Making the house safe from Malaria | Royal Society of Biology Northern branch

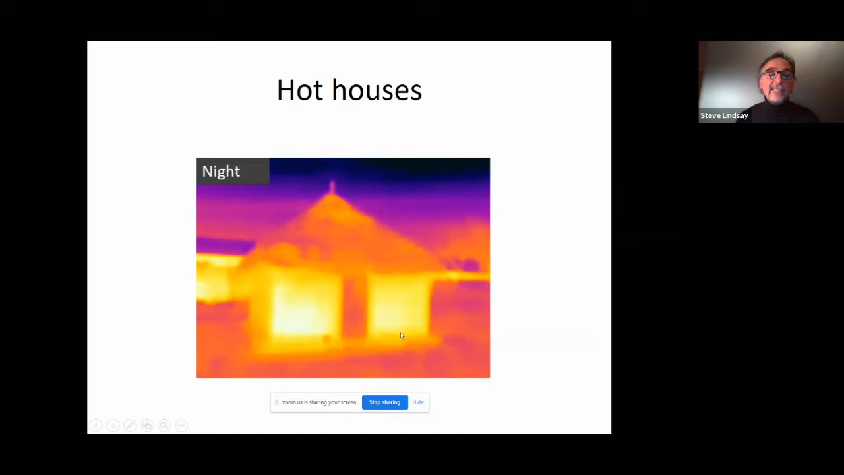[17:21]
And you can see that the white area indicates how it's radiating heat. The walls are hot because they've been heated up by the sun during the day. And it's now radiating heat long into the night. So these houses are very hot in contrast to what we find in traditional houses in Southeast Asia,